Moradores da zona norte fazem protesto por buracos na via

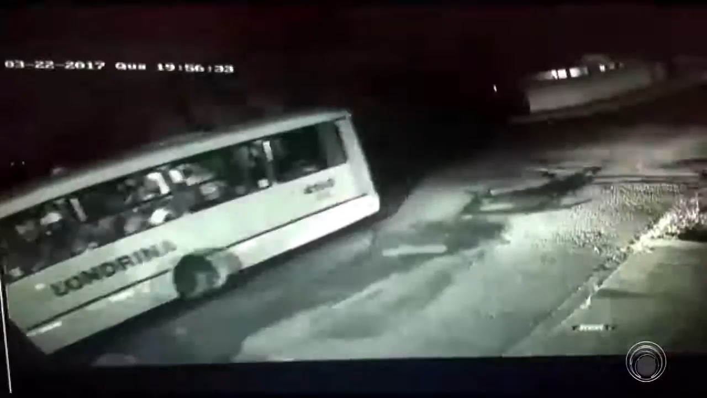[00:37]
Já era noite quando os flagrantes foram feitos pelas câmeras de vigilância de uma das casas da rua Sebastião Rosa. O primeiro, às 7h56.
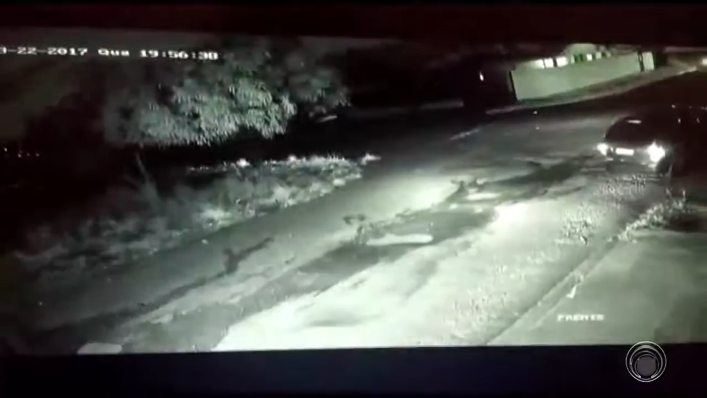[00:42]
Um motociclista derrapa, cai no buraco e quase tem a cabeça esmagada por um carro que passa ao lado. Veja novamente, por um fio, o homem se livra de um acidente muito pior. Em seguida, outros motoristas param e prestam socorro. O motociclista consegue seguir viagem. Mas exatamente quatro minutos depois, outra vítima.